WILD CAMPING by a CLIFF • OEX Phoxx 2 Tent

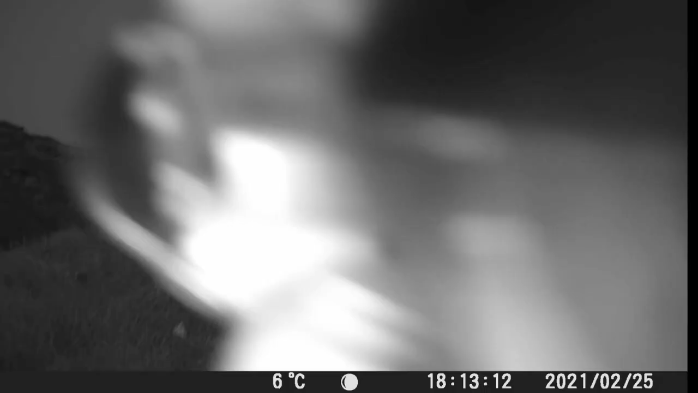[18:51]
so this photo is from the wildlife camera looks a bit like an alien obviously it's not an alien but could be a bird what do you reckon comment below